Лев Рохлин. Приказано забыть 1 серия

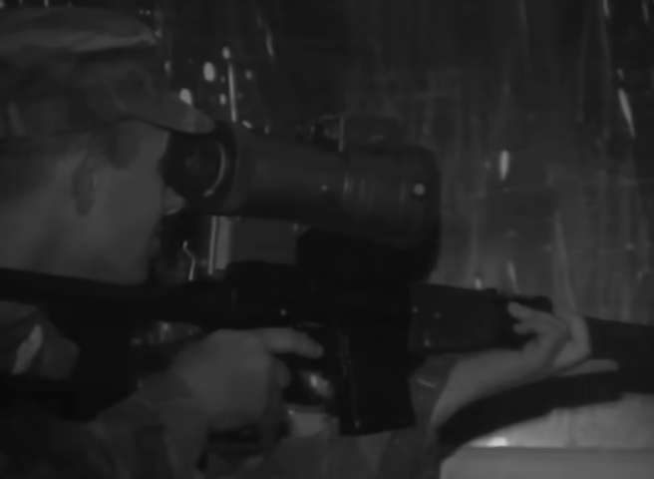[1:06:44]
Они в ночные прицелы прошарили все окна, все, и выяснили, в общем-то, одно обстоятельство, что ночью
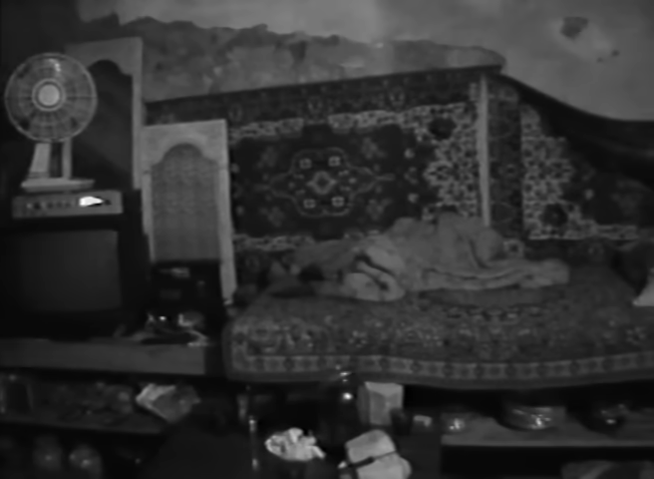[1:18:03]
в одну из комнат зашли, наверное, вот такая вот комната, и ковры. Понял, что-то мягкое. Дымаем, трупы лежат, ну, боевики убитые. И такое ощущение было, что они были не в бою убиты, а ранены и, походу, добили.